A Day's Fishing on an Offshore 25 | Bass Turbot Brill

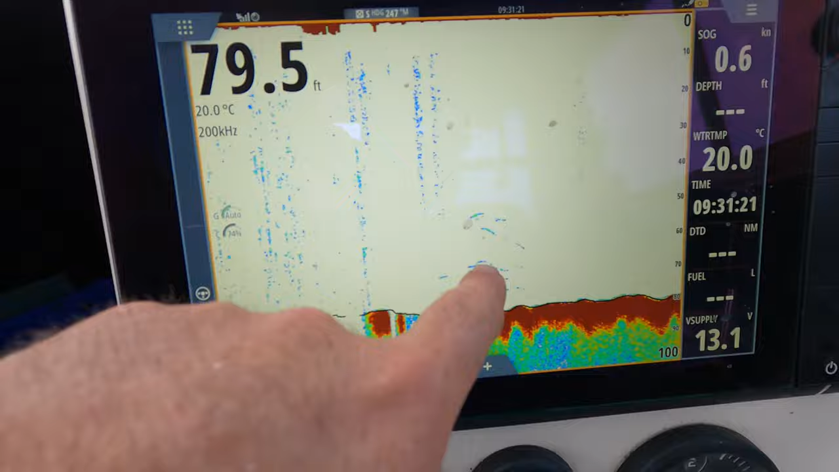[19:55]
On screen: depth 79.5 ft, water 20.0°C
Good sign there, look. That's fish.
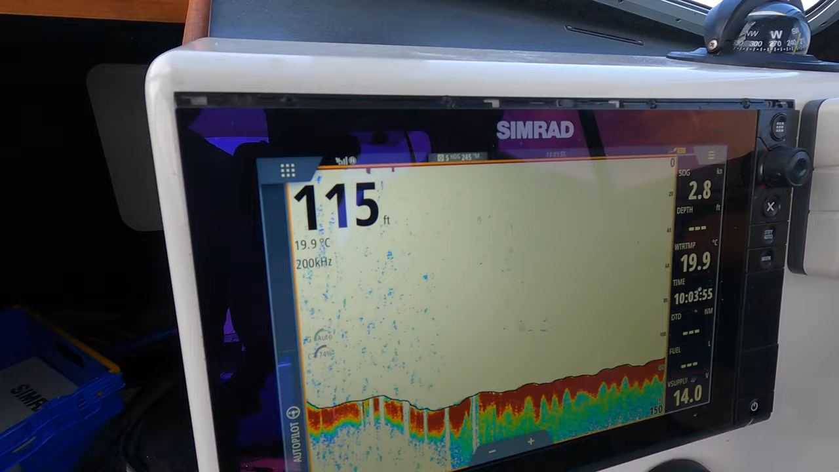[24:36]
On screen: depth 115 ft, water 19.9°C
Moved to a spot we're in 115 feet.